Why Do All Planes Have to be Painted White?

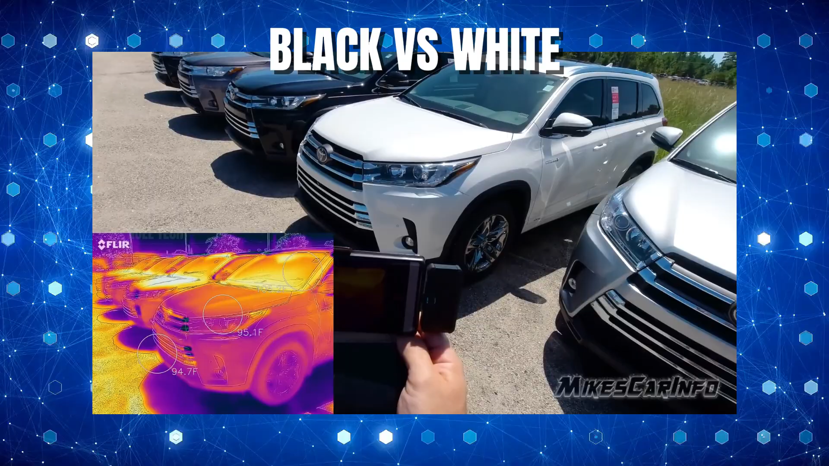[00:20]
Here's a white vehicle here and a black vehicle. Neither one of these have been running at all. They've been just sitting in this parking lot.